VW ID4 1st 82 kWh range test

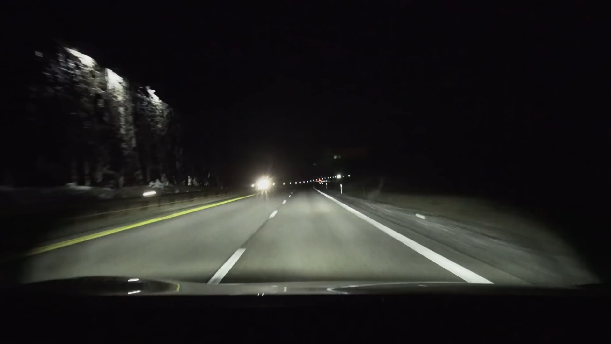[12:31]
We are now on the move and yeah, it's getting, it's dark now. It's 10 at night.